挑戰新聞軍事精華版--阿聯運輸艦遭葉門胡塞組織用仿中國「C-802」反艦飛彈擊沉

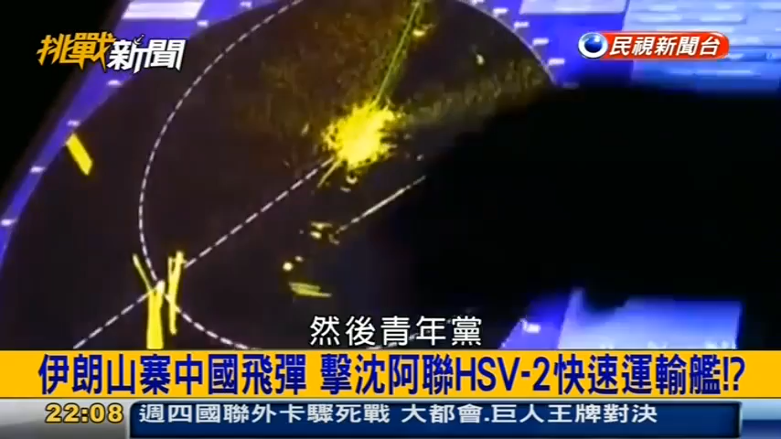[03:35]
年党他们在战情系统上你看他们锁定了这艘船以后然后他们就发射了两枚就是仿制了这个C802飞弹运输舰是没有反馈的能力它本身没有